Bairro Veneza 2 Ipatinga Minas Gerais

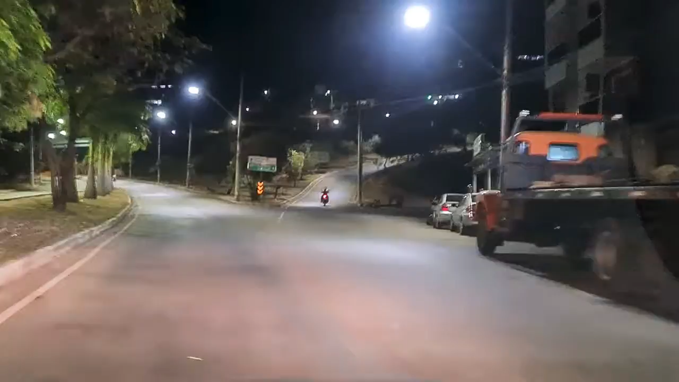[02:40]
A direita aqui, ó, subindo lugar, subindo motoqueiro ali, ó, a 381 sentido Valadares.
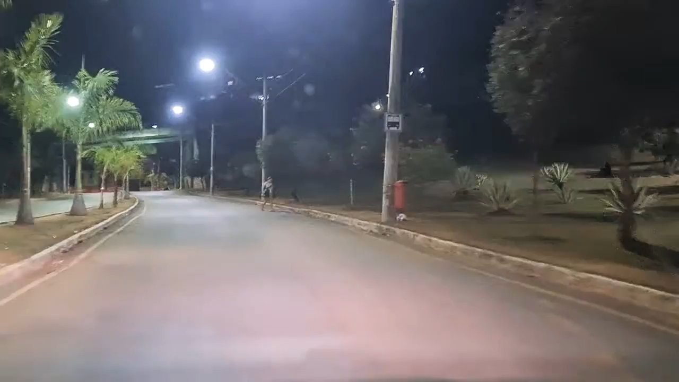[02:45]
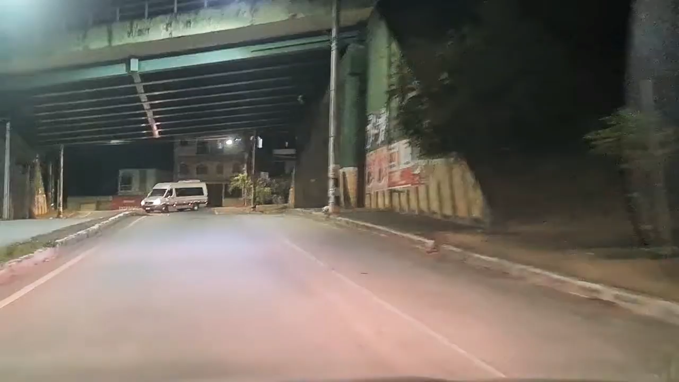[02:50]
Aqui já é bairro Caravelas, tá?